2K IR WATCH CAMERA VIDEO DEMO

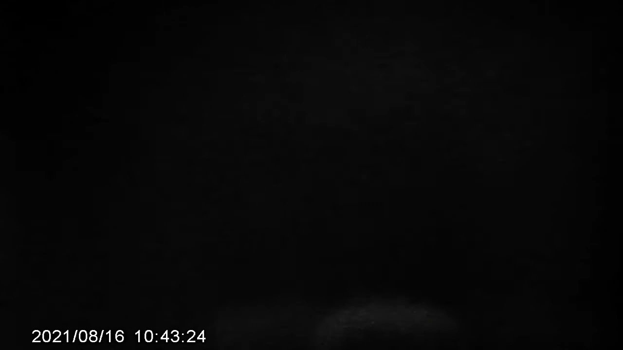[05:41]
Kualiti video 2K Airwatch dalam keadaan gelap ah, blackout eh. So jarak efektif lah lebih kurang 3 meter eh.